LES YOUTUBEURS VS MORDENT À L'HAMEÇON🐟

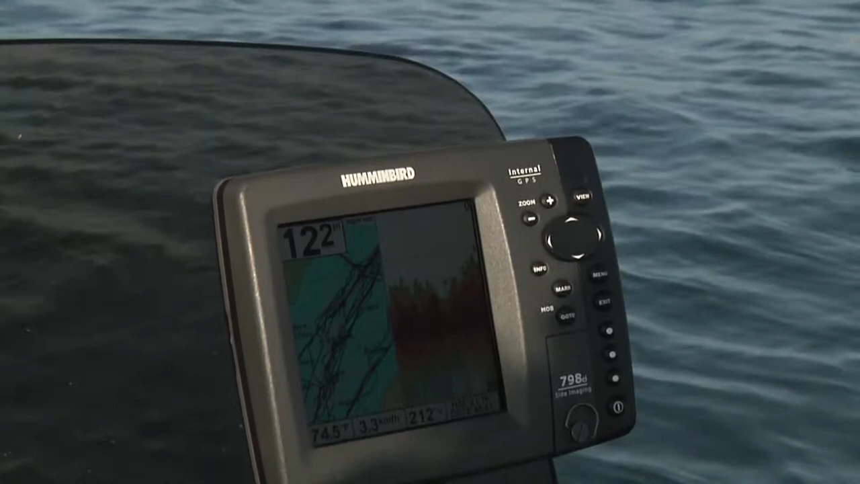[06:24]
Le sonore qui était là, le GPS, il te sert à quoi, en fait? Qu'est-ce que tu vas chercher comme information avec ça?